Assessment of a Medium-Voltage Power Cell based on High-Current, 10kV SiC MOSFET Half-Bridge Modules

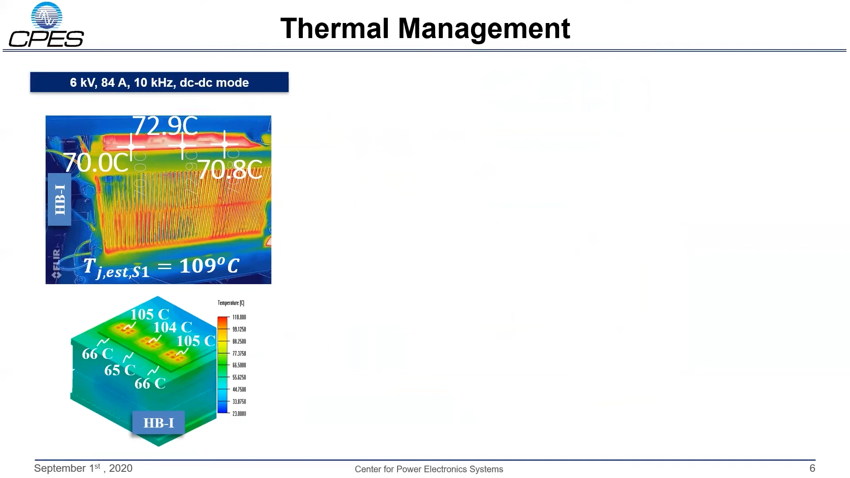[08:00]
The simulation model shows generally lower base plate temperatures than the experimentally measured ones with differences of 4 to 8 Celsius. Comparing junction temperature between the two shows a similar discrepancy around 5 degrees. For better insight into the accuracy of a thermal model, base plate and junction temperatures have been comparing multiple points to the measured ones.